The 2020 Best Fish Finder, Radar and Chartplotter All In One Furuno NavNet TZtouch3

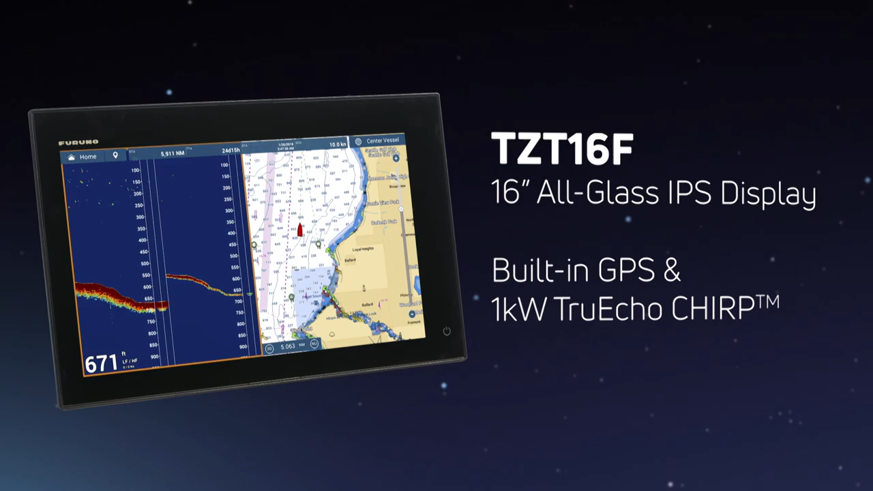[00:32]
On screen: depth 671 ft
Built-in GPS receiver and TrueEcho Chirp Fish Finder and
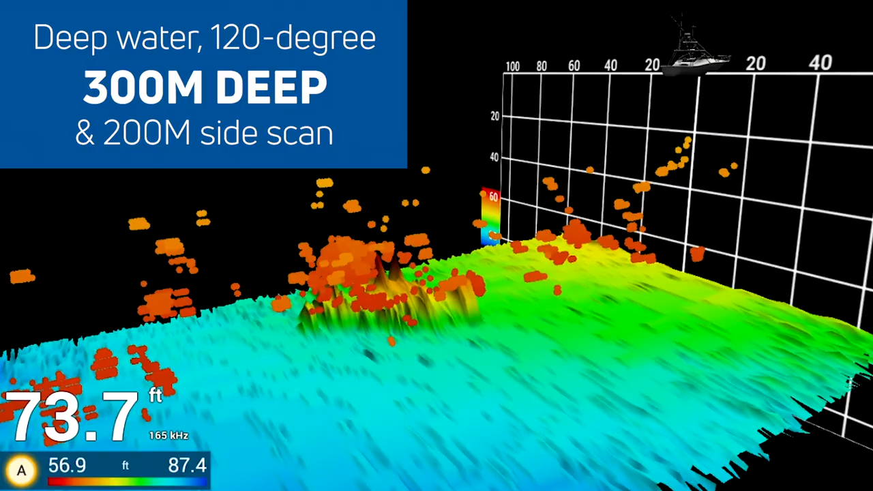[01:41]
On screen: depth 73.7 ft
Imagine real-time 120-degree 3D sonar helping you find the fish you may otherwise miss.